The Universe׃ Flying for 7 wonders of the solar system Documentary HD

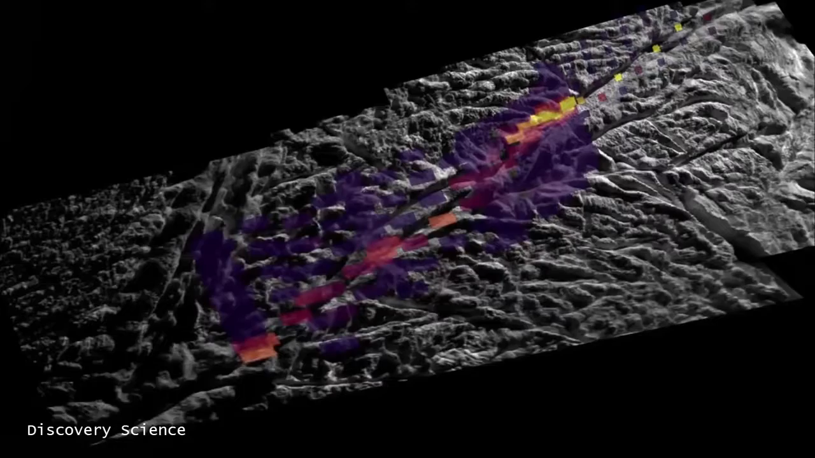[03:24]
The heat emanating from the tiger stripes may be due to the upwelling of water vapor that propels the jets.